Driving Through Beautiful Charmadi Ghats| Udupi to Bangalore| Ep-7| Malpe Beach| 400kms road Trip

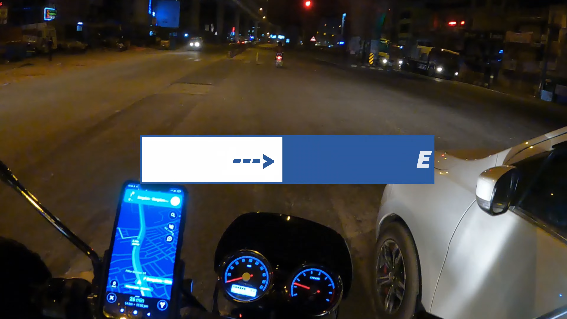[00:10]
பாருங்க, இவனுக்கு வேற பின்னாடி ஹார்ன் வச்சுட்டுருக்கானுங்க, ரெட் சிக்னல் இருந்தாலும் பைக்கே காரணங்க.